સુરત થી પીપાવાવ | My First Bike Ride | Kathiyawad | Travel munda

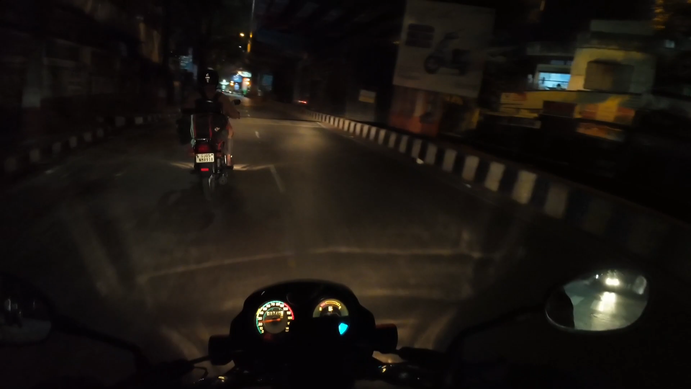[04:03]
ઘરથી જસ્ટ હજુ નીકળ્યા છીએ અને પહેલાં તો હાઈવે પકડવાનો છે. આવો કંઈક સીન છે ભાઈ. તો ચાલો પપ્પાને મારીએ ઓવરટેક અને જઈએ, કારણ કે ઘણું લેટ થઈ ગયું છે ઓલરેડી. અમારે નીકળવાનું હતું 4 વાગે, એની જગ્યા પર 4:30 ઉપર થઈ ગયું છે.